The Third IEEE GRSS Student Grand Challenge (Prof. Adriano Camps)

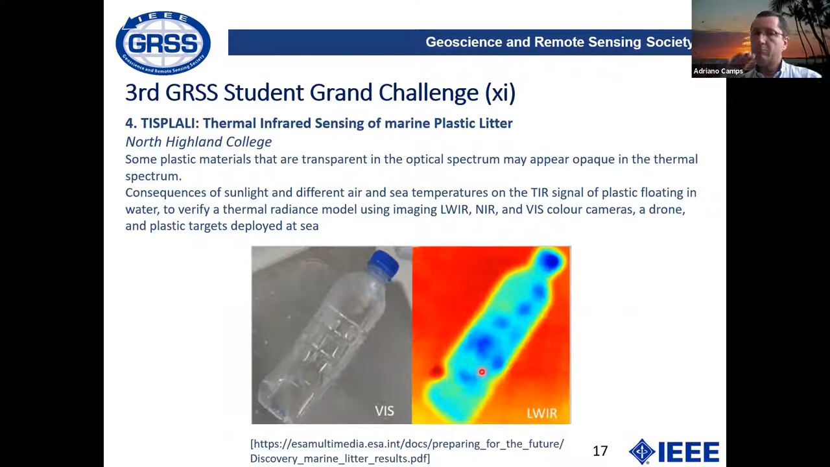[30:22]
the transmissivity of the plastic, okay, in this part of the spectrum, it's very different, okay? So, that can provide you some hints. So, as you can see, maybe by combining different techniques, you can get the best of all. And another set of techniques, it's using the dumping of the waves, wherever you have a vortex, so the plastics tend to concentrate over there, the surface roughness is less, but also, because of the plastics, the viscosity increases, but also, because there are, uh,